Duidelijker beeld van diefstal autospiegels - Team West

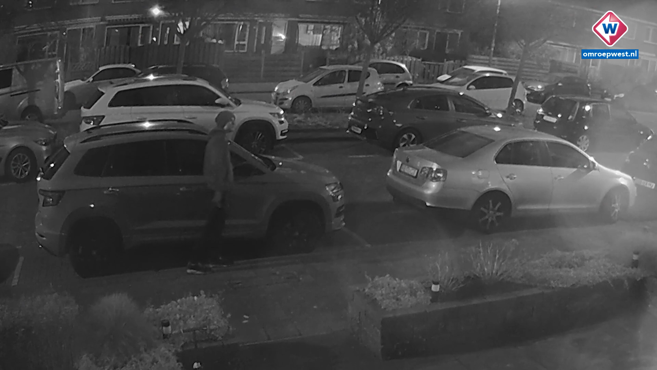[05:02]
rommelt wat aan een van de buitenspiegels is een rechterhand heeft hij een glimmend voorwerp hij is op z'n hoede stopt even en loopt nog een stukje verder maar dan zet hij zijn actie door zowel aan de rechter als de linkerkant van de auto haalt hij de spiegels uit de behuizing